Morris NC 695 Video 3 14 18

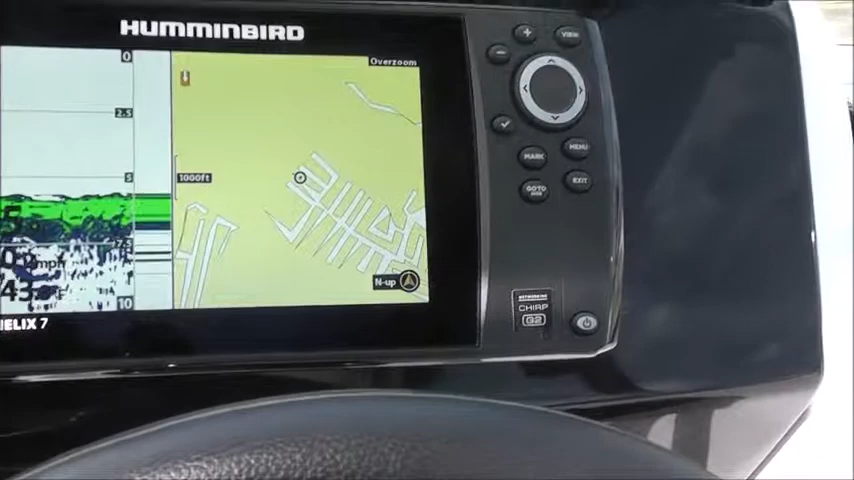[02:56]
There's the hummingbird showing the depth and chart plotter, your switches down here, right here,